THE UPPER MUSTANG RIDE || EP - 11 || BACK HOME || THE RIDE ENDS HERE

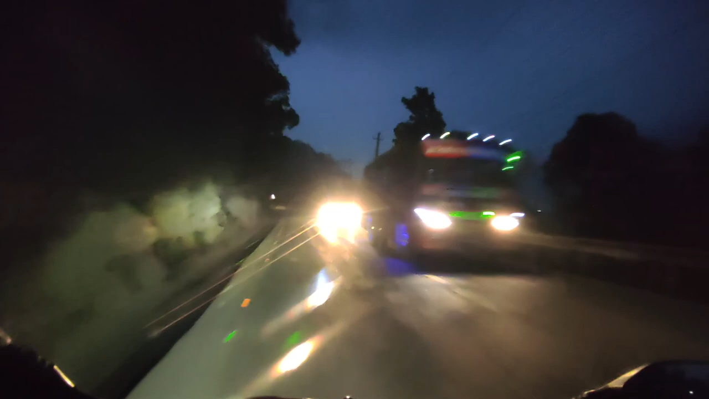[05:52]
त्यही त साइड दिइहाल्छ नि त म यो रियल लाइट भइकिन जुन गाडीको पछाडि पनि साइड दिइहाल्छ नि त